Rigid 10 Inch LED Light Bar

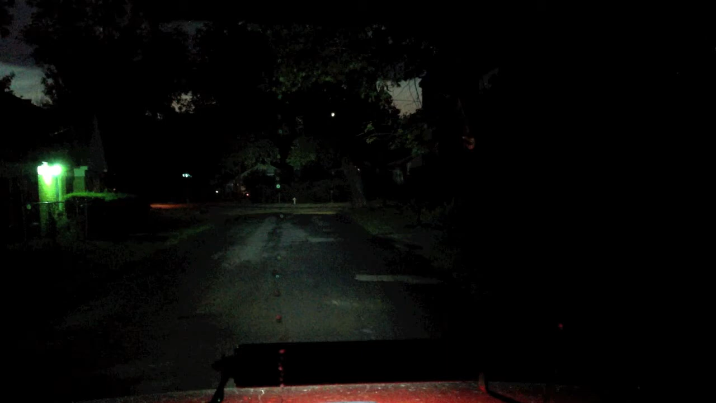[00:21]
Had the headlights, I-beams, fog lamps. Obviously, fog lamps go off with I-beams.